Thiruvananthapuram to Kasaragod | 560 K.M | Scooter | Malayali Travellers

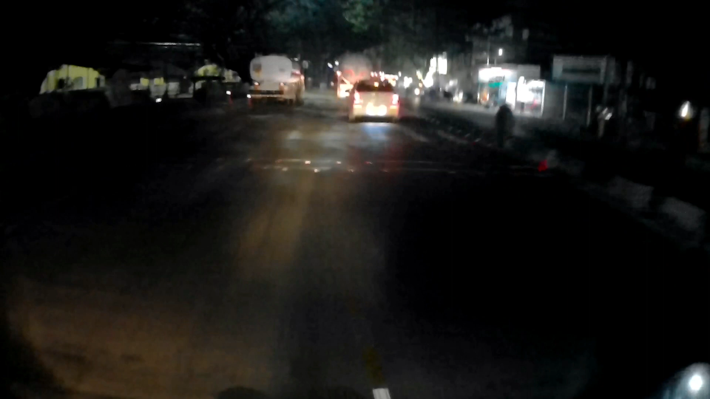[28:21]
അത് കഴിഞ്ഞാൽ പിന്നെ അങ്ങ് നേരെ അത് നീലേശ്വരം കാസർഗോഡ് വഴി മംഗലാവർ അങ്ങ് പോകുന്ന റോഡ്. നമുക്ക് ഇവിടുന്ന് തെറ്റണം, കുറച്ച് കഴിഞ്ഞോടും തെറ്റണം. അപ്പോൾ ഇനി നേരെ വീട്ടിലോട്ട്.
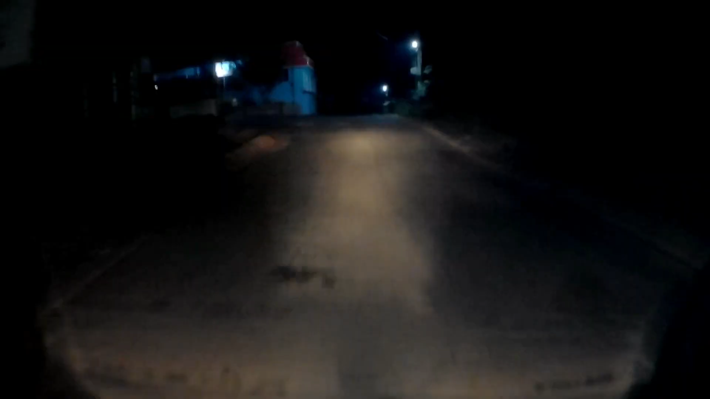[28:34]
അപ്പോൾ അങ്ങനെ നമ്മൾ കാസർഗോഡ് ജില്ലയിലേക്ക് പ്രവേശിച്ചു കേട്ടോ. നമ്മൾ ഒരുപാട് വന്നിപ്പോൾ നമ്മളെ വീട് എത്തണേ കേട്ടോ. ഇനി ഒരു 800 മീറ്റർ അങ്ങനെ ഉണ്ടാവല്ലോ കേട്ടോ.